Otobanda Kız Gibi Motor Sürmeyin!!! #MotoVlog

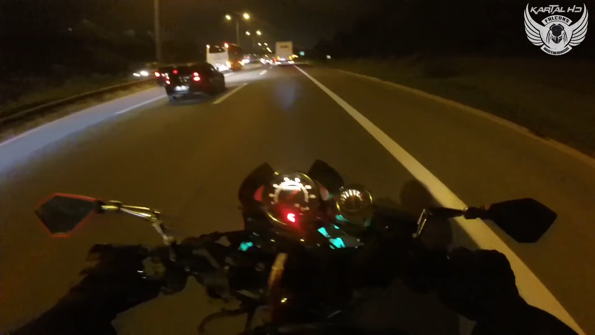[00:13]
Otobüs var. Aa, arabalar üstüme üstüme geliyor. Kornaya basmam lazım. Beynim dondu şu an. O pantolonla mont arası. Evet, bana laf atlan pezevenk. Gaz spreyim nerede? Kas kafalı kız yine aklıma geldi. Adama sprey sıkarken kendi gözlerini yaktı. Arabaya geçiyorum. Kartal arabaya geçiyoruz. Çok hızlı gidiyoruz kartal. Otoban çünkü burası. Şapşal kız.
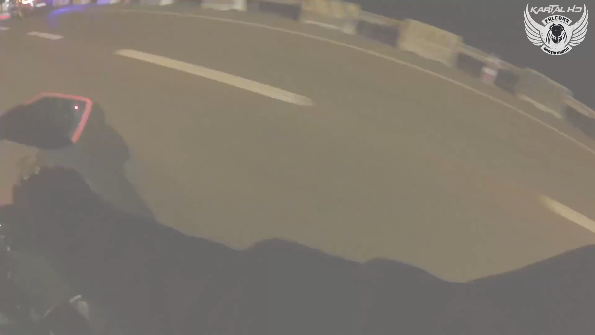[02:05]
Oğlum benim aynam var. Kullanmıyorum ya. Bu arada kankalar, bu yeni aynamdayız. Vibrasyon yok. Net gösteriyor. Benim demek ki vibrasyon sorunlarını bizim orijinal Falcon motorları yapıyor. Falcon motorlarının stok aynaları vibrasyon yapıyor büyük ihtimal. Ya da bir modelleri. Bak bunun mesela boğumu şurada. Buradan sonra vibrasyon yok. Benim bu aynalar cam gibi gösteriyor. Zaten kameramdan da arada bir bakıyorum.
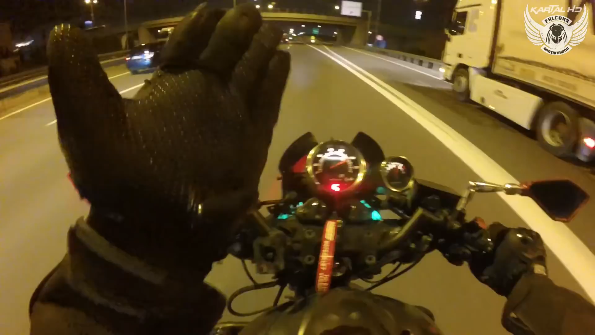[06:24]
Çok hızlı gidiyoruz Kartal. Otoban çünkü burası. Şapşal kız. Kız gibi motor sürmeyin ulan. Çarpıp da çabuk ölmeyin ha.
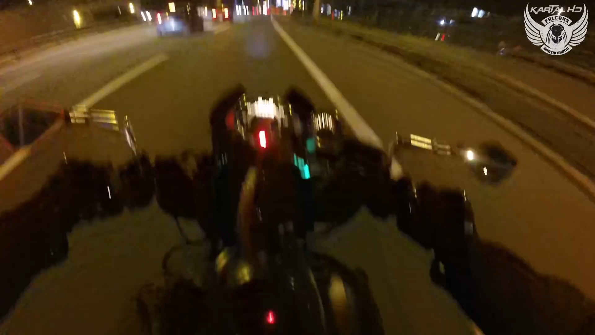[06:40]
Dayı yüzle gitmemiz lazım. Yüzle gitmemiz lazım. Ne güzel boyamışsın kankasın onu ya. Mat tipi, plastik. Plastik yapmışlar. Ekolü gördüğümüze göre burada bir yemek kokuları almamız lazım.
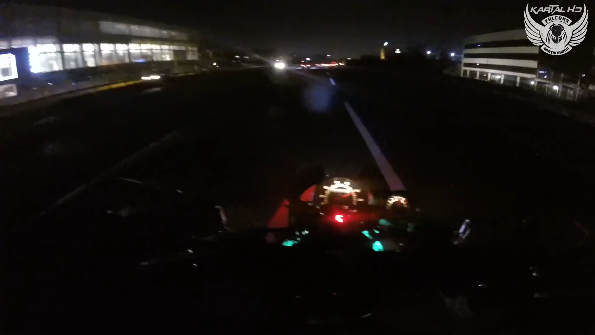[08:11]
Ebemizi mum yalıyor. Ebemizi sizin yüzünüzden. Böyle araba mı alınır ulan? Donuyorum.
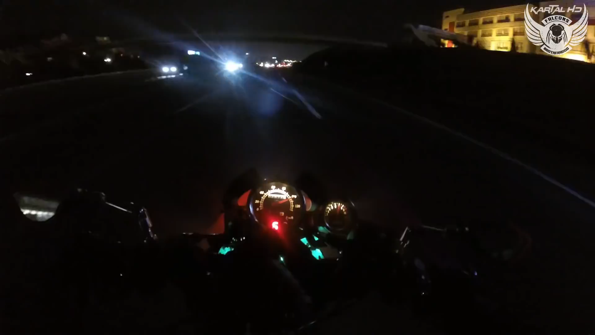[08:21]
Saat kaç ya? Oğlum Falcon'lara saat bile koymamışlar ya. Böyle motor mu olur ya? Bu ne biçim iş? Bu ne bokemi ya?